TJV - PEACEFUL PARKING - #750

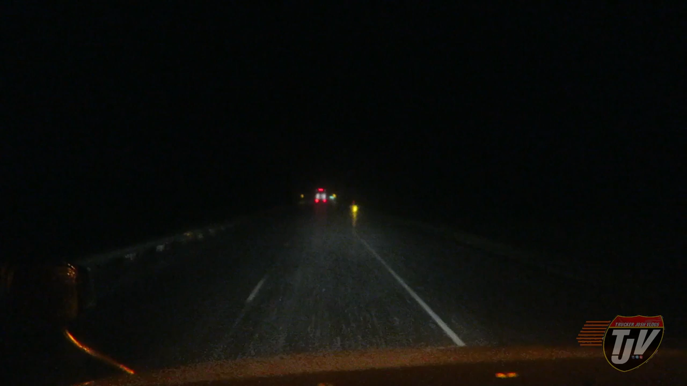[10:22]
I didn't even go half a mile back and I just got nailed with this rain. It must have been just right behind me before. Because we're just going the opposite way right now, right? Just backtracking to the truck stop. Just getting pummeled here. Oh, it's slowing down again. Oh, that's strange. Huh. And just like that, it's just like sprinkling again. Okay, just exited exit 312 on the Trans-Canada here. Just a little bit away from Woodstock, New Brunswick.
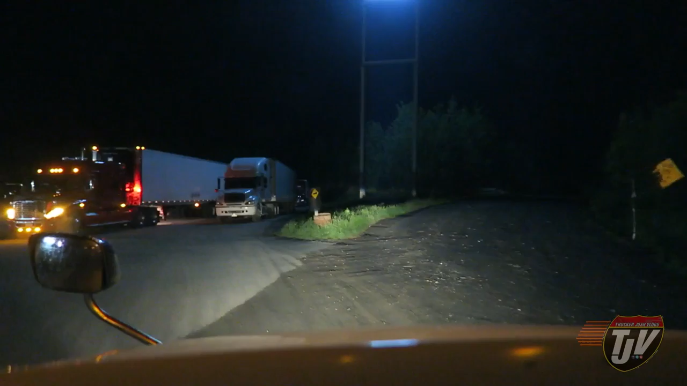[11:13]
See if I can find a truck parking spot here. Look at all these guys taking up all the space. If I can't find anything, I might have to go into the States. Oh, wait, wait, there's room.